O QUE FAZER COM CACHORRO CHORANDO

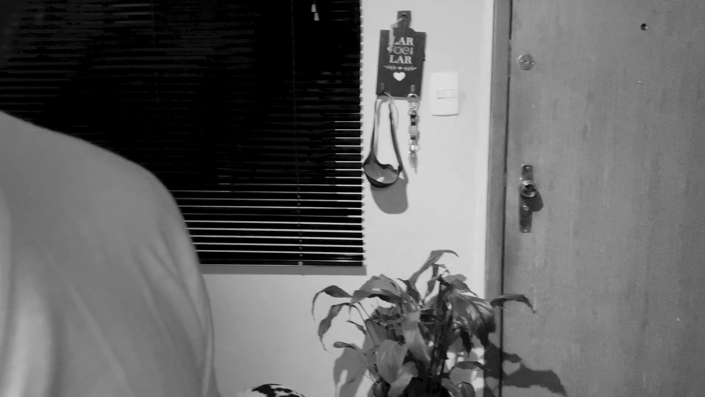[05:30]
E aí, gente, ó, enquanto eu estou aqui gravando com vocês, ó, quietinho esperando, olhando.